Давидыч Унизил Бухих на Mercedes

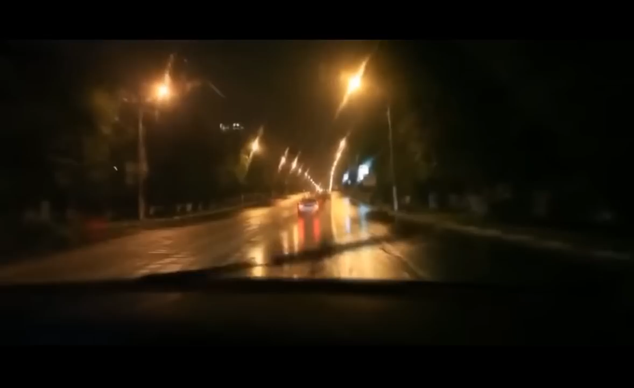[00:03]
перед нами вылетела машина mercedes без номеров из со дворов очень подозрительно себя ведет судя по всему с разбитым боковым стеклом с двумя людьми в машине есть вероятность что эта машина угнана а в данный момент мы по какой лице едем мы едем по улице половил в сторону центра серебристый mercedes e270
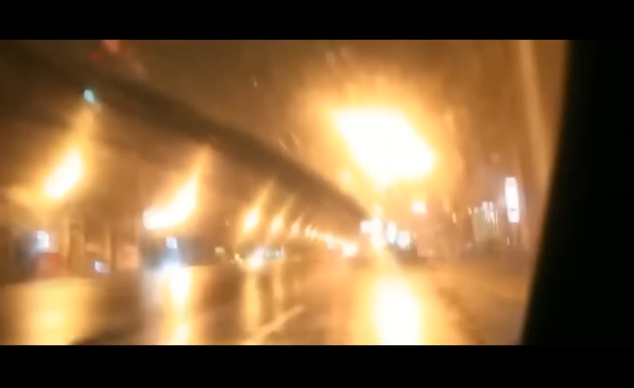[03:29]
Постоянно оттормаживается, он не знает, что делать.
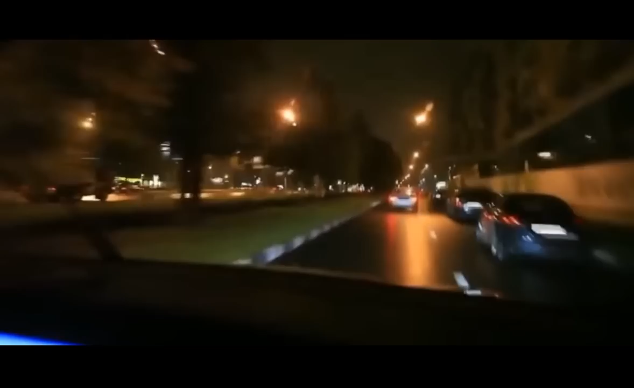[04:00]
Косыгина опять ушёл. Идём по Косыгину за ним. Не, а развернулся на Косыгину в сторону смотри. Всё, идём прямо на вернатку. Ему пока сворачивать негде. Дэн, ну остановись! С Адом пошёл, блядь, по встречке, по Косыгину прямо идёт.